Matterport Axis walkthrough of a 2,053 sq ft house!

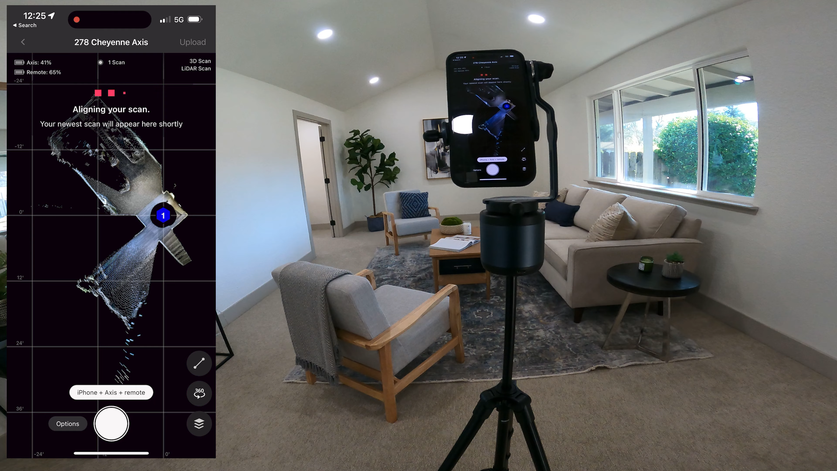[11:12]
And I'm going to assume, because it's using LiDAR, that lining it up will be pretty simple.
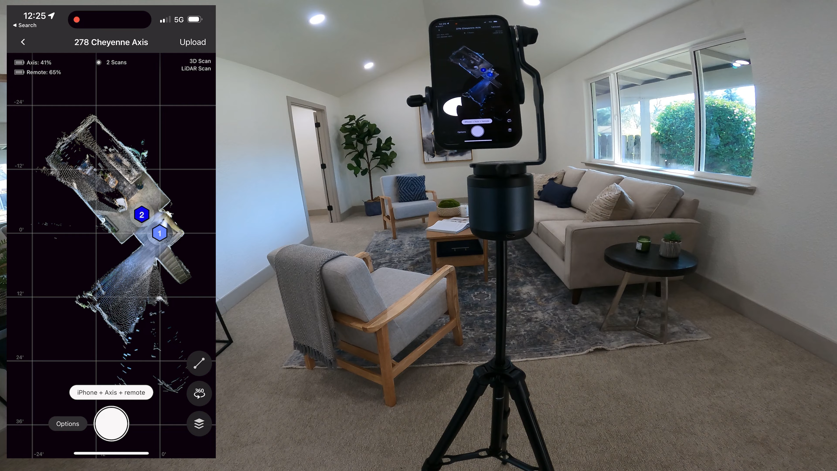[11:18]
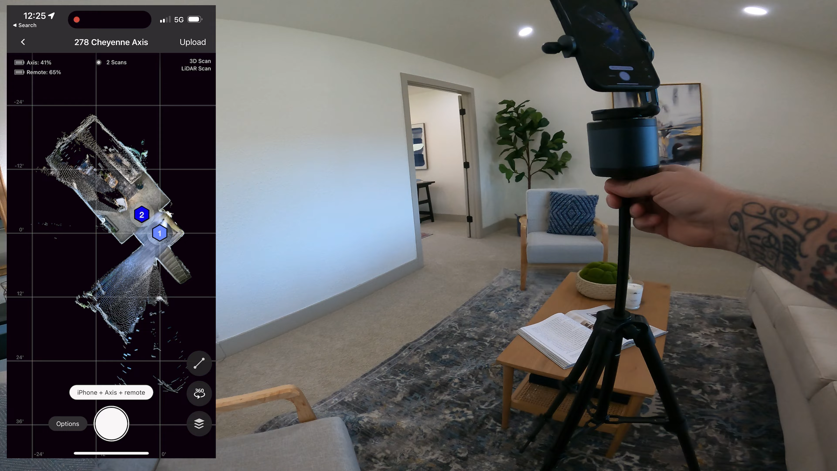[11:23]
Let's check this out. Make sure we're out of the way. Now, here's a disadvantage to using this, is that it ties up your device, your cell phone.
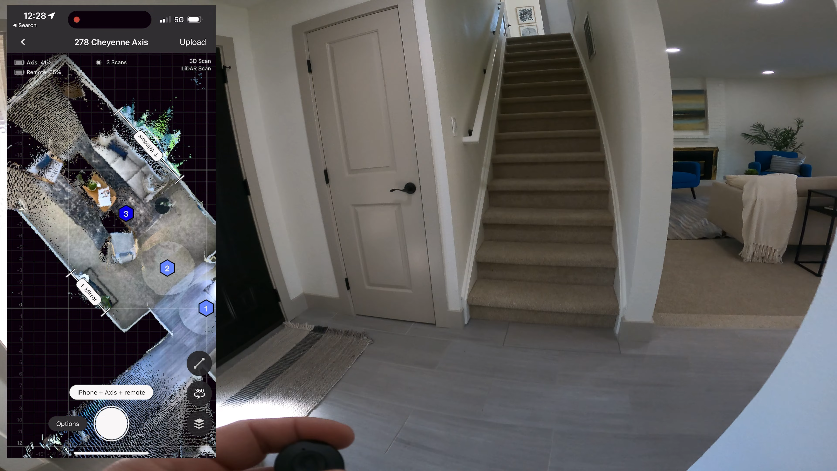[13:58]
and the preview of the scans look better on this than on the Theta Z1, if I remember correctly.
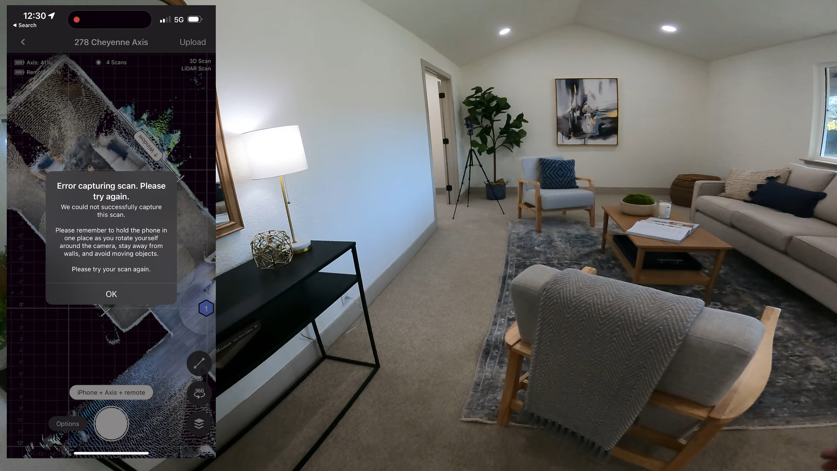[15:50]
And we got an error. It says, error capturing scan. Please try again.
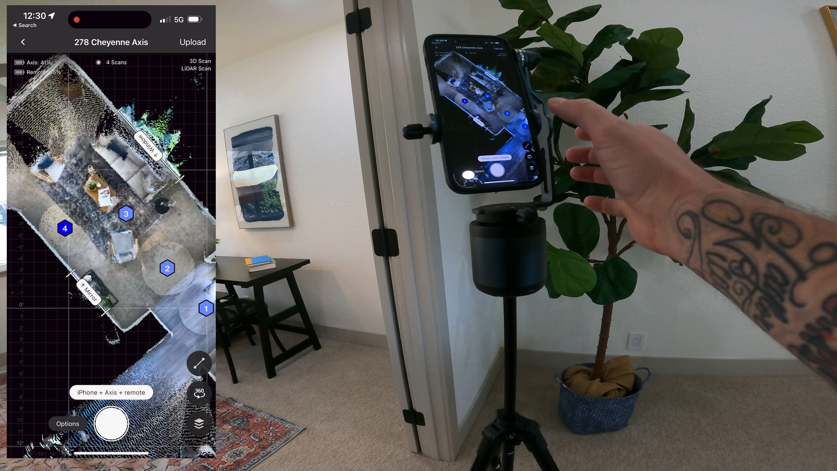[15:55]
Okay. Why did we get an error?
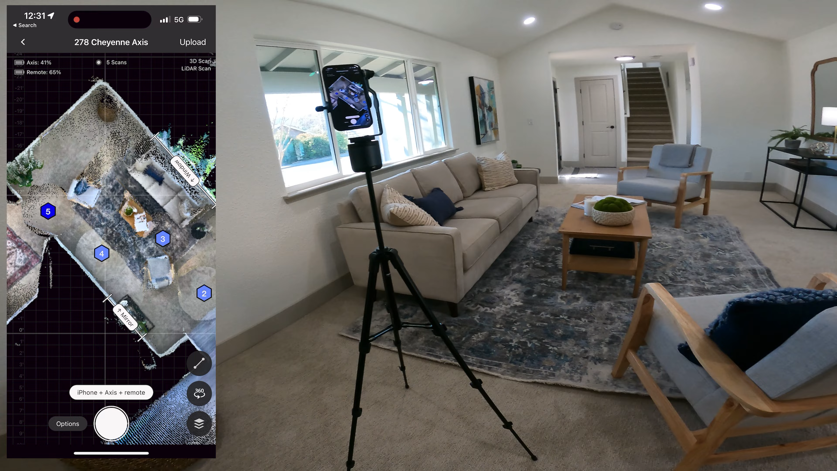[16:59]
So if you're not getting the zenith and the nadir,
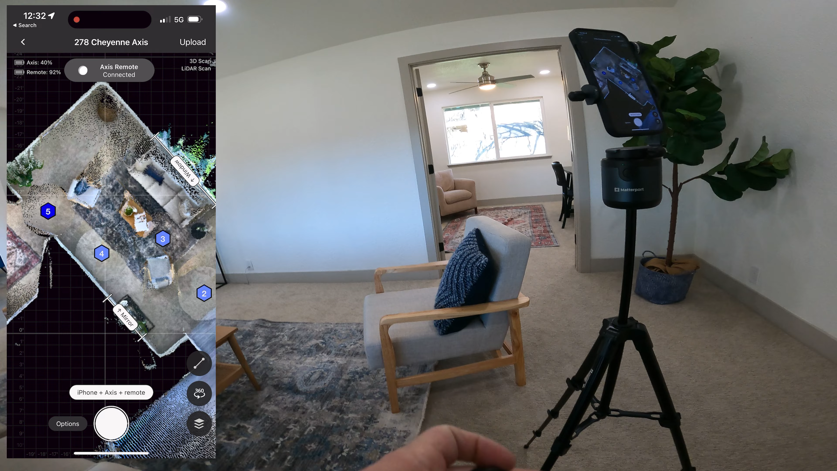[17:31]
If you're not capturing above and below, is it really a 360 pano?
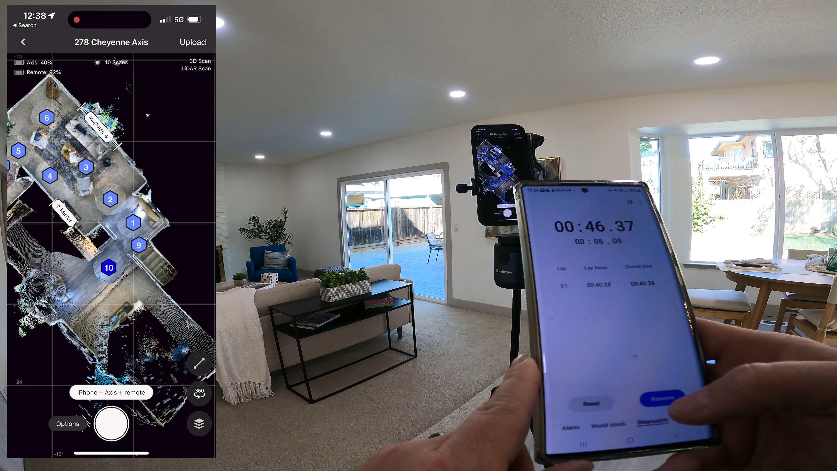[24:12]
and 6 seconds to align, so 46 seconds.
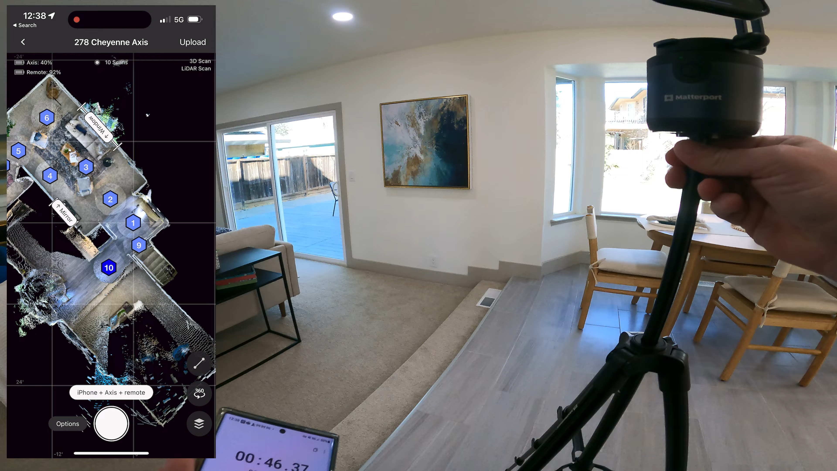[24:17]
So if we're comparing that to the Pro 2 and Pro 3, it's not bad.
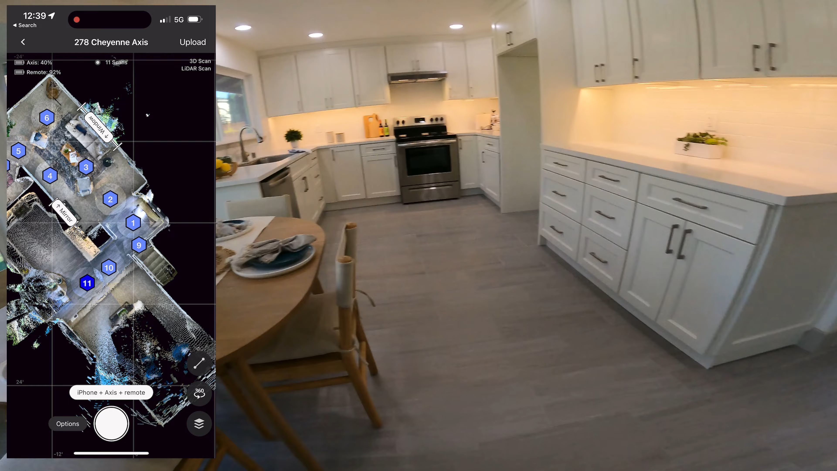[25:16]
I've gotten several errors so far that I wouldn't have got with the Pro 2 or the Pro 3 or even the Theta.
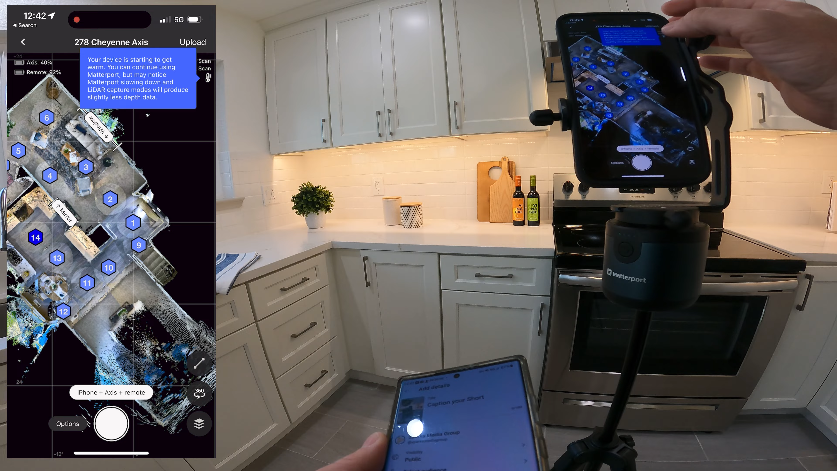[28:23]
So we're getting the error message that says your device is starting to get warm. You continue using Matterport, but may notice it's slowing down and will produce slightly less depth data. Well, that's great.